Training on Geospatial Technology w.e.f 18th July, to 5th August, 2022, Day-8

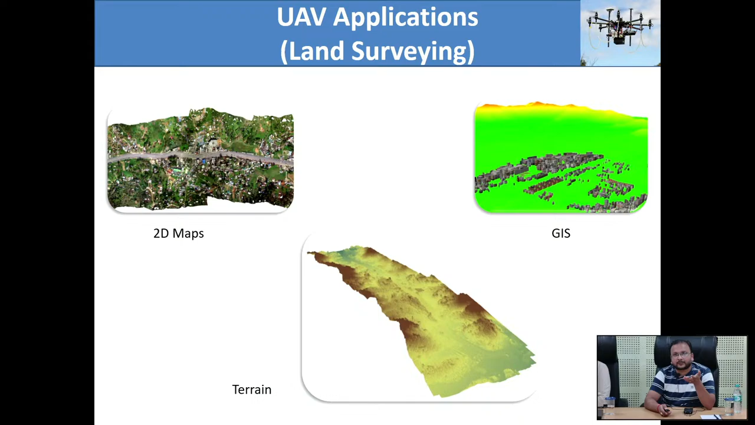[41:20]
So it goes in terms of centimeters, 2, 3, 5 centimeter kind of data you can get. So whereas satellite data you will get in meters resolution. And then you can do all kind of GIS studies on that. So next domain of application will be in your agriculture fields.